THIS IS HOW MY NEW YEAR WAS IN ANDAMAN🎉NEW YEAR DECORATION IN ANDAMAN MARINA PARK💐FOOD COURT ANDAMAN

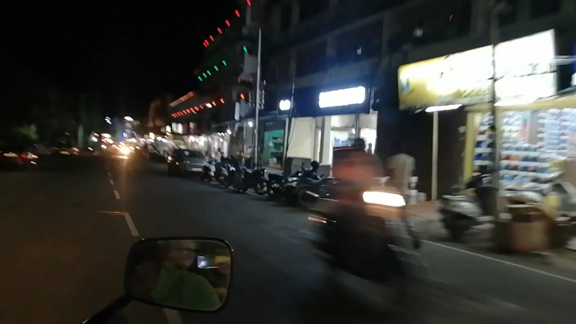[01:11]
और वहीं पे एक मंदिर है जहाँ पे आपने देखा होगा कि बहुत ज़्यादा लाइटिंग किया हुआ था।
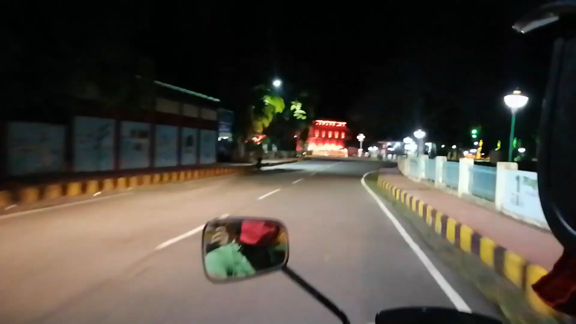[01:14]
और यहाँ से हम सेलुड़ा जेल वाली रोड ले रहे हैं। ये रोड मैंने मेरे वीडियो पे ना जाने कितनी बार दिखाया है,
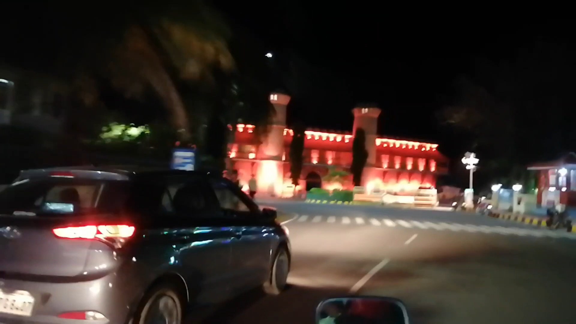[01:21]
लेकिन एवरी टाइम मैं जब भी यहाँ से गुजरती हूँ मुझे इतना ज़्यादा प्राउड फील होता है इस जगह को देख कर, और बहुत ही ज़्यादा खूबसूरत लगता है।
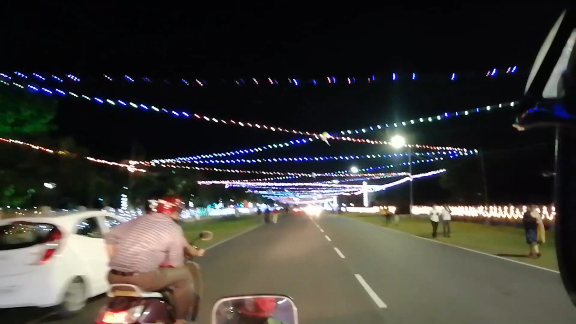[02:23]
और यहाँ पे वीडियो पे एक्चुअली उस खूबसूरती का 1% भी नहीं है, मैं ऑनेस्टली आपको बता रही हूँ। जब यहाँ से मैं क्रॉस हो रही थी आई वॉज रियली मतलब एस्टोनिश्ड बाई दिस व्यू। और आप जो रेलिंग में लाइटिंग देख रहे हो ये भी एक्चुअली नया है, और जब से 2021 शुरुआत हुआ है तब से ये लाइटिंग ऐसा का ऐसा ही है,
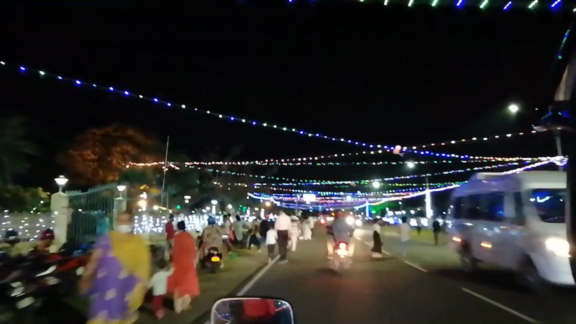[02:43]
लेकिन ये ऊपर वाला लाइटिंग अभी फ़िलहाल मतलब फरवरी 2021 में निकाला गया है।
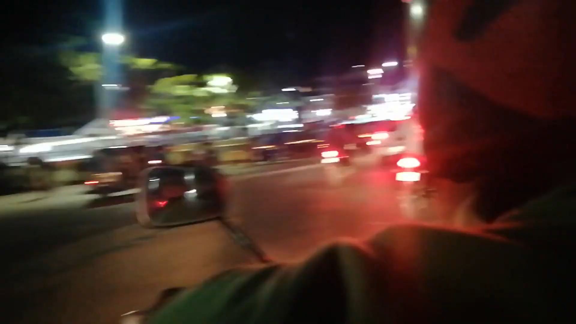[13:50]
तो हम अबरडीन बाज़ार के साइड से क्रॉस होकर फिर से जा रहे हैं दूसरी तरफ,
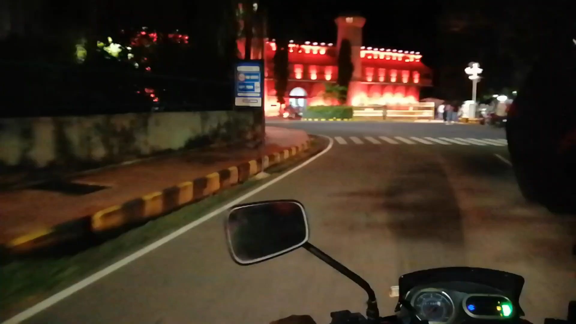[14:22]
सरुड़ा जेल पहुंच गए हैं और यहाँ पे मुझे ऐसा लगता है कि एक ही कलर अभी है यहाँ का,
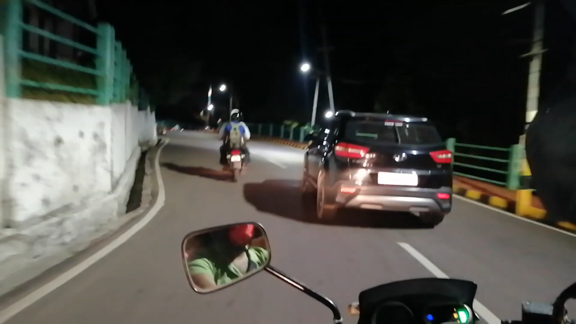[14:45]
और अंधेरा हो गया तो आपको इस जगह का ब्यूटी समझ नहीं आएगा,